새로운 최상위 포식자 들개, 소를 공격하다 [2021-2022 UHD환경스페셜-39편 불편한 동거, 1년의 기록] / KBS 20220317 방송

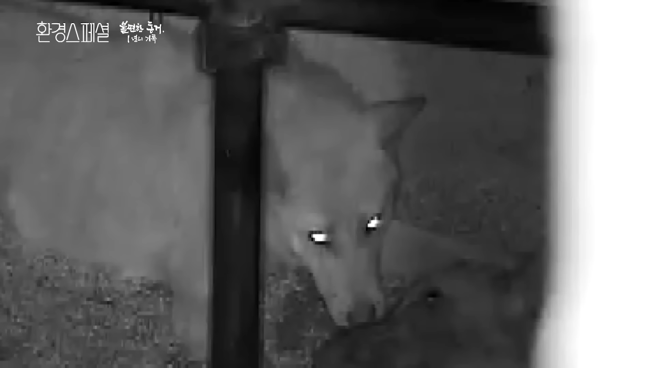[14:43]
이제는 무리 지어다니며 자신보다 덩치가 큰 소까지 무차별 공격하는 들깨 무리들 이제는 무리 지어다니며 자신보다 덩치가 큰 소까지